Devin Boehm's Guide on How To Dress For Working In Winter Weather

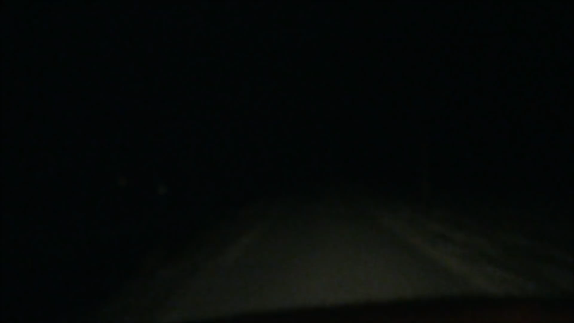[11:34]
well they at least got the county roads cleared off pretty good salted down pretty good so should be a fairly easy drive in